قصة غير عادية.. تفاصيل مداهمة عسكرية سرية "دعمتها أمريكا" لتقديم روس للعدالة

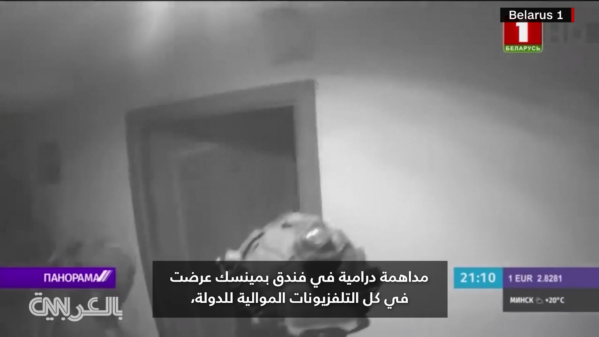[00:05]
The dramatic raid in a Minsk hotel was all over state TV.
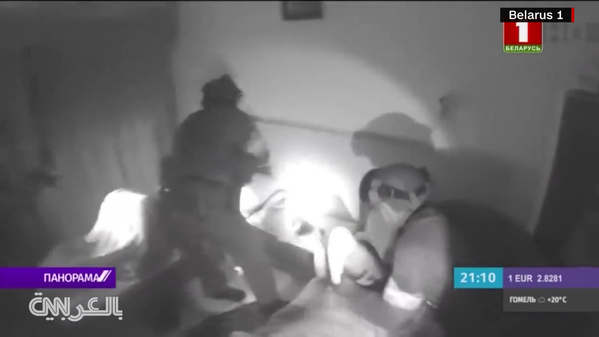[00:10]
Belarusian special forces shown arresting this group of alleged Russian mercenaries.